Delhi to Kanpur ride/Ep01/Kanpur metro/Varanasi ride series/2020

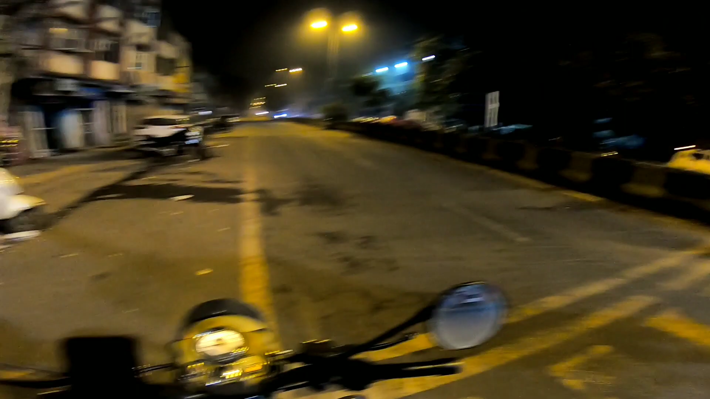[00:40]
यहां से राइड अपनी स्टार्ट करते हैं तो चलते हैं स्टार्ट करते हैं राइड लेट्स
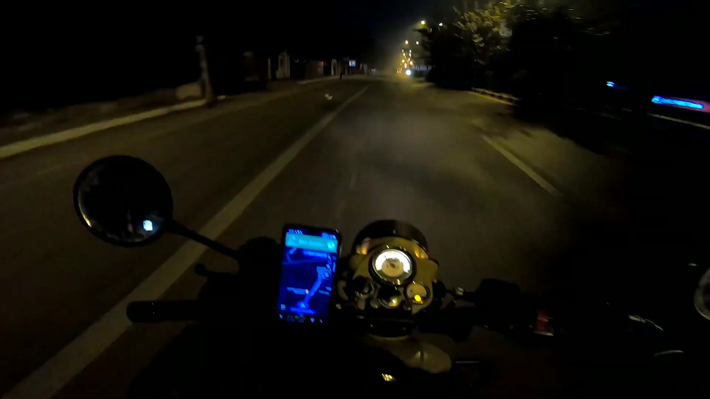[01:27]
मस्त वाले ठंड दिन्ली के ठंड पड़ती और यह नेविगेशन अमने लगा दिया कानपूर के लिए और कानपूर हम यहां से निगल
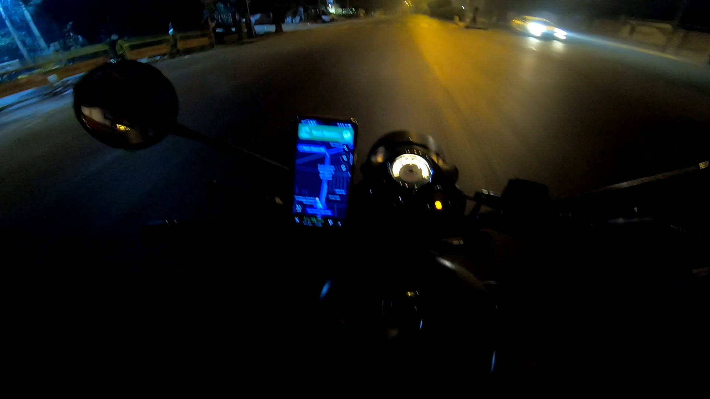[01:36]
रहे हैं और � बहुत लंबी जर्णी है वैसे तो बड़
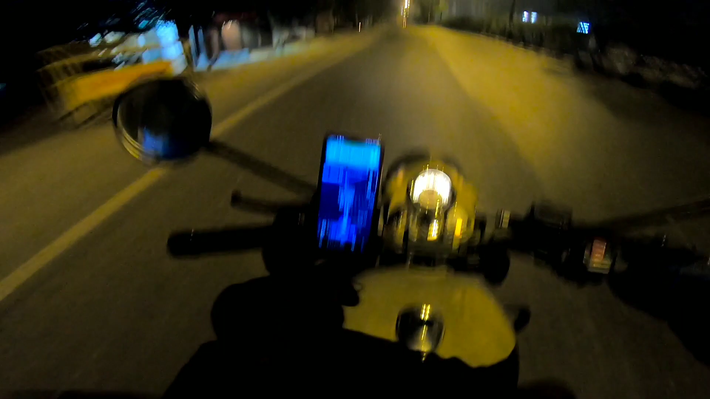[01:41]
करेंगे कि काफी अच्छा कट जाएगा हमारे यह सफर और बहुत अच्छा लगेगा हम लोगों को राइड का मजा आएगा और आप लोगों को भी आनन्द आएगा रेक्शन हमें गूगल माता बताती हुई कि यहां से कैसे जाना है सो थोड़ा
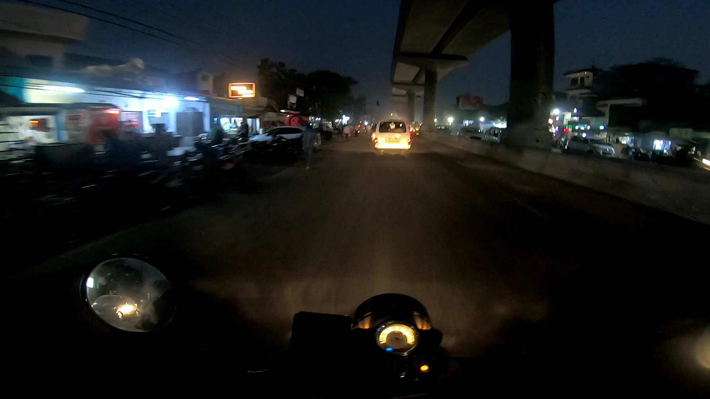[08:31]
अब ही हम पहुच चुके है कानपूर और ताजा अपडेट यह है कि यह देखिए मैट्रो का पुल आप देख पा रहे होंगे तो
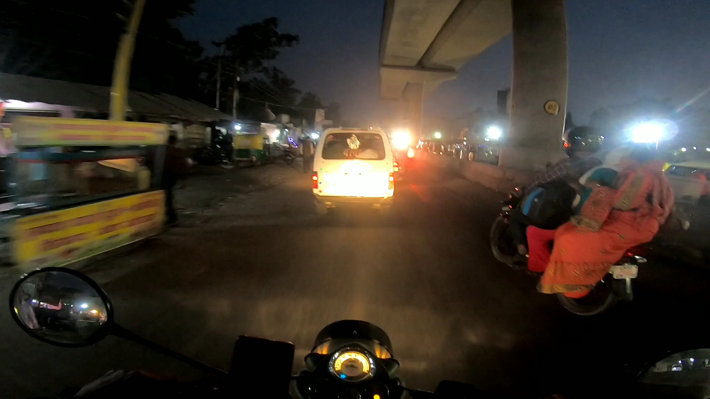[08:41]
शायद यह बड़ा सर्प्राइजिंग है मेरे को पता नहीं था कि मैट्रो का काम भी यहां पर शुरू है इसका मतलब जल्दी आप इस सिटी में मैट्रो भी देखेंगे
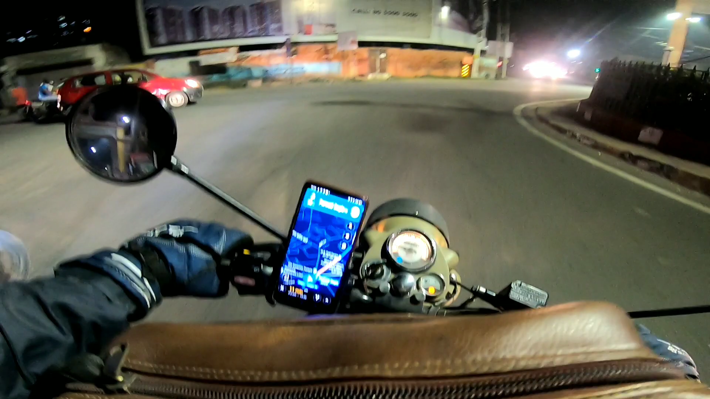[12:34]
बता रही है गूगल माता ओके इधर यह हाँ
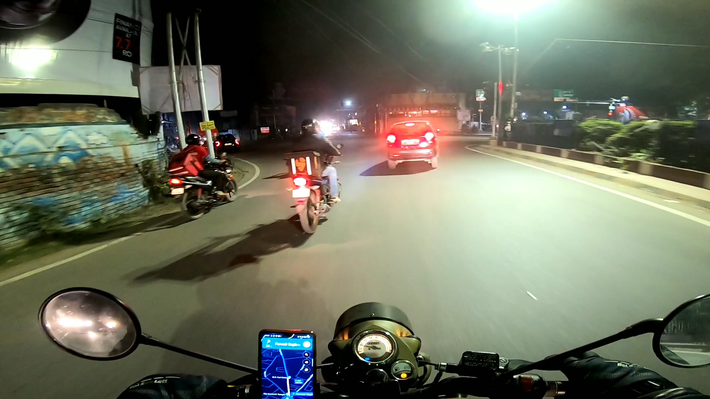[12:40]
यह रोड है अब क्या बता रही है गूगल माता सीधा और कानपूर देखो रात में कुछ इस तरह से लगता है अब यहां से तो कुछ-कुछ दिली की वियादे आ रही है
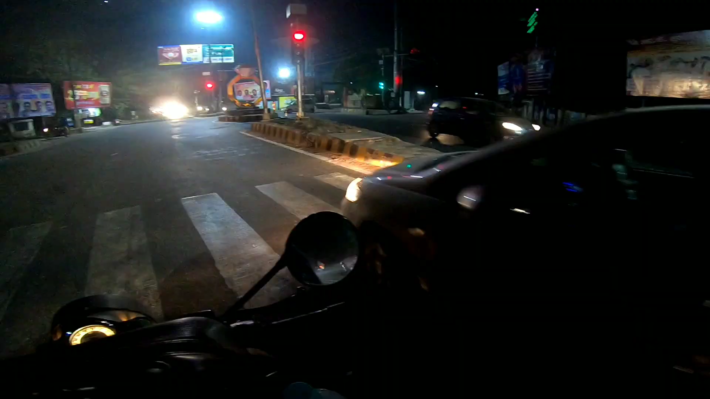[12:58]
अब
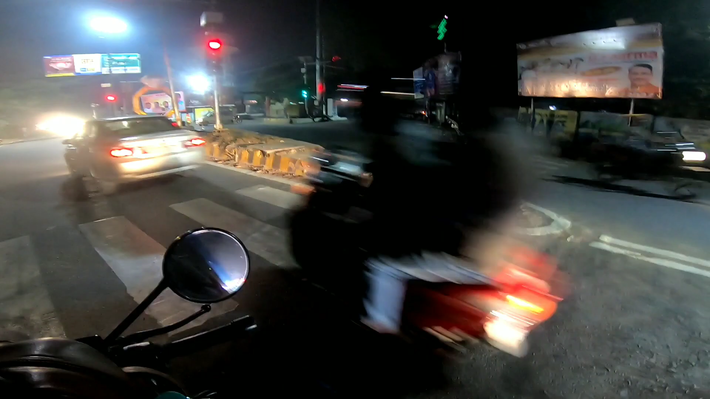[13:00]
यह क्या हो रहा है हम तो लाइट पर रुके वे हैं और यह हो क्या रहा है कैमरे लगें फिर भी कुछ
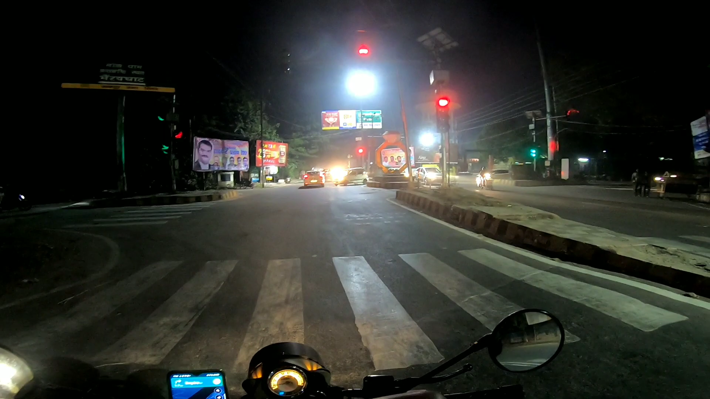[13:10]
कोई रूल्स रेगुलेशन नी है अब भाई हो क्या रही है
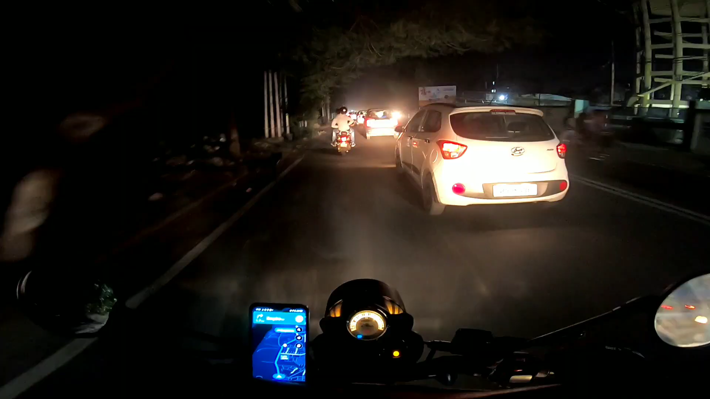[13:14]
आई साब किस बात की लाइटे लगवा रखे हैं जब कोई फॉलो ही नी कर पा रहा है इस चीज में तो दिली है दिली फॉलो करती है